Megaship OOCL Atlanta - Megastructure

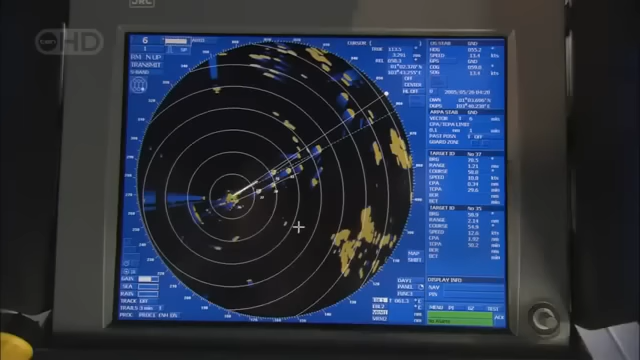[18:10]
One of the problems with being a giant is avoiding the dwarves of the ocean.
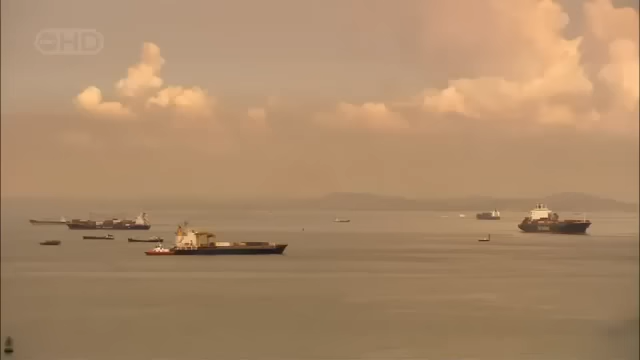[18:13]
For the captain, arrival at port is one of the most stressful parts of the journey. He has to be ready to react in an instant.
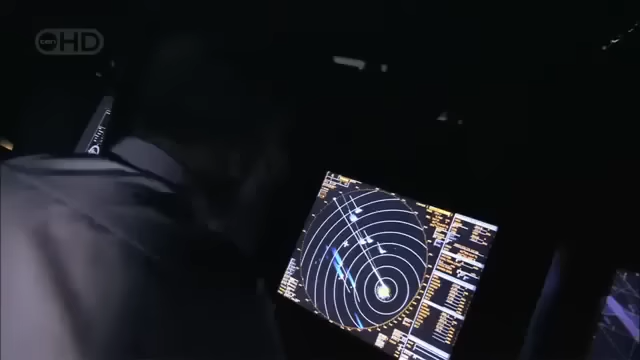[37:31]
Third mate, I've got 2 targets here.
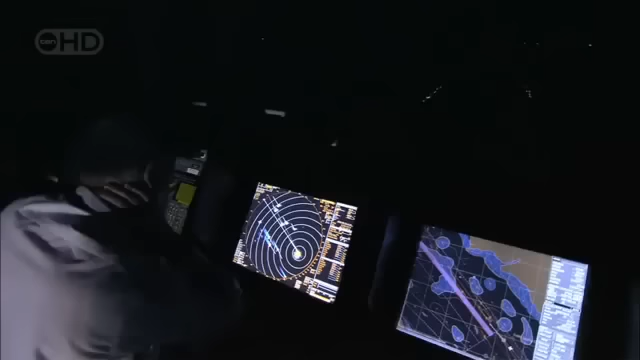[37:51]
Today, they carry machine guns, AK-47s and M-16s, and travel in high-powered speedboats. 352, 3 miles. We're a soft target, we're easy.
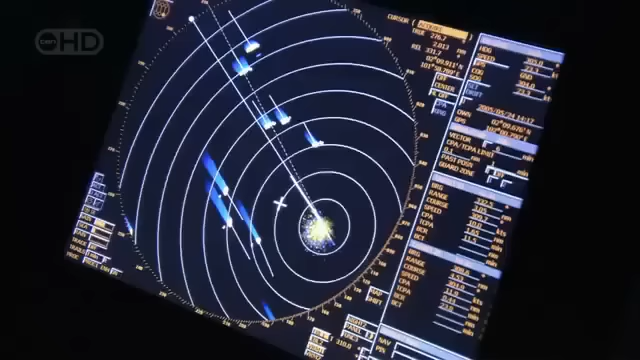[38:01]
We're not armed, we're just easy. They know that.
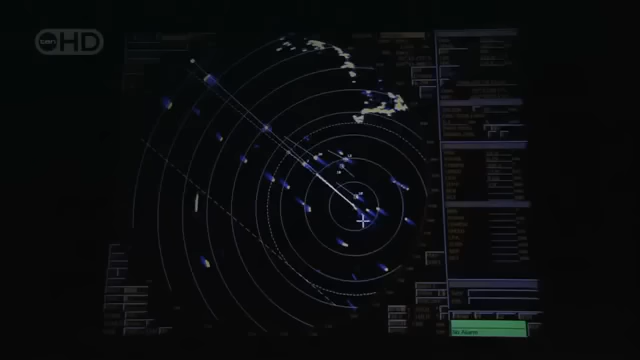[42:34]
it also becomes the Atlanta's eyes and ears.